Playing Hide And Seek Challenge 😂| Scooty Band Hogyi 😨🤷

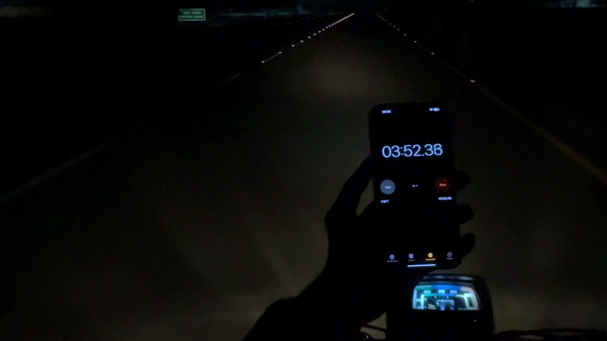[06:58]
अब देखते हैं यार, ये सारा सुनसान है भाई जान।